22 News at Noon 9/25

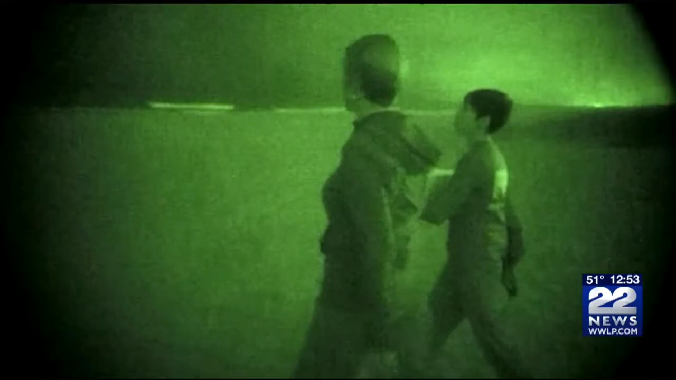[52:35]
They're using the ambient light, the celestial light from the moon, as their cue to figure out where the ocean is.